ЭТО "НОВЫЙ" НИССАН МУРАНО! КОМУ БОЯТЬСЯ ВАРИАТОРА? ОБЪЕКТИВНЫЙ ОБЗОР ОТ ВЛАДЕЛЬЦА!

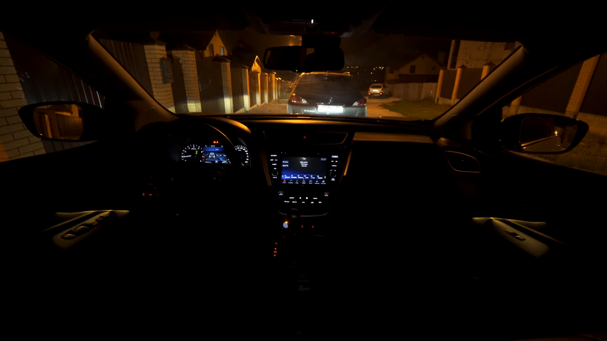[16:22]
это тоже немаловажно, особенно, когда вы отправляетесь на дальнее расстояние. Вот, пожалуйста, я прямо сейчас вам показываю. Подсветка довольно-таки приятная. Вот на самом деле, это сочетание синий, белый, красный, желтый цвет от оранжевый.